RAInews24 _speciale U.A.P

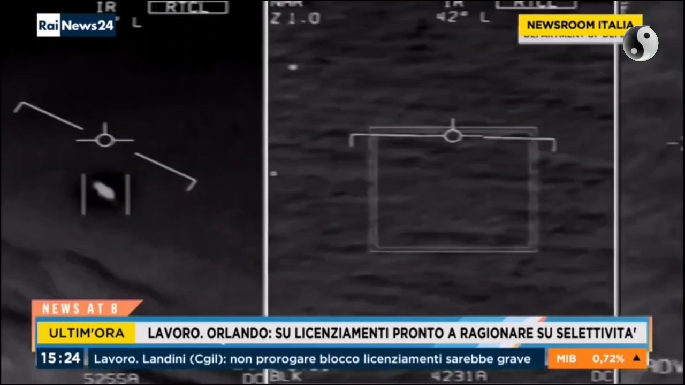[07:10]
sono apparsi ai piloti quasi quotidianamente per quasi un anno, cioè ecco questo non si sapeva e abbiamo ovviamente come vedete strumentazioni
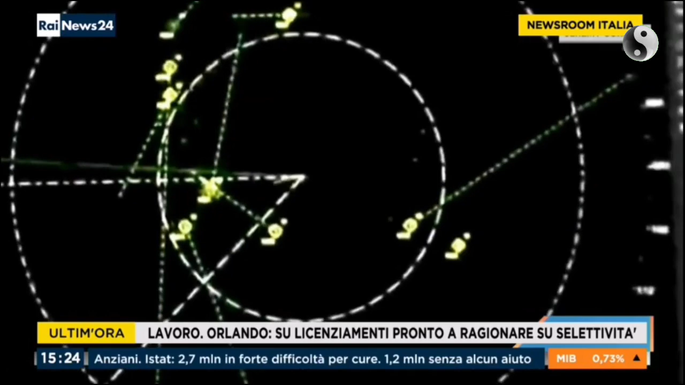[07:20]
molto sofisticate quindi non è solo un avvistamento che potrebbe essere frutto di un riflesso, di un'illusione ottica, stiamo parlando di avvistamenti radar,
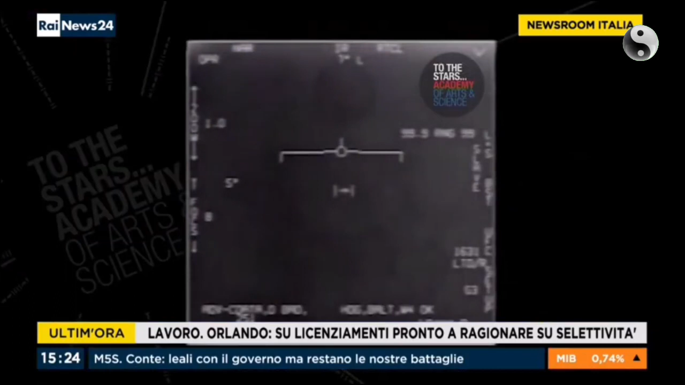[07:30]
di sensori molto sofisticati che effettivamente testimoniano di oggetti, c'è stato anche un volo che ha rischiato in qualche modo perché uno di questi oggetti così dice il New York Times nella sua indiscrezione si è avvicinato troppo all'aereo in questione, insomma è qualcosa di cui dobbiamo effettivamente venire a capo e c'è bisogno ancora di altri studi per dire di che cosa veramente si tratti. Grazie davvero a Claudio Pagliara, corrispondente da New York.
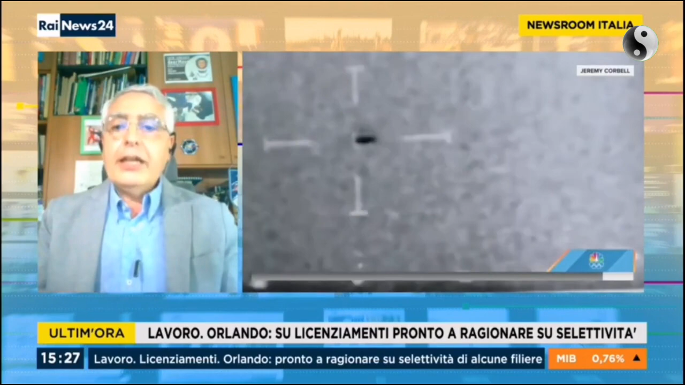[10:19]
Le stiamo vedendo, questi movimenti oscillatori in aria, no? Brava, questi movimenti oscillatori, ma soprattutto estremamente rapidi.
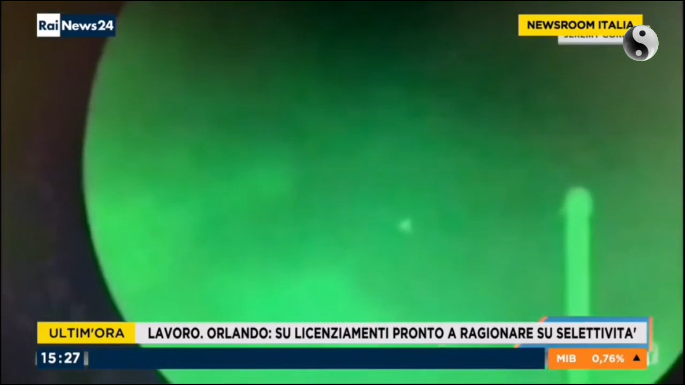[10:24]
Addirittura nel 1989-1990 l'aeronautica belga intercettò con i suoi aerei alcuni di questi oggetti e fu registrato un'accelerazione da 280 a 1700 km orari in un secondo,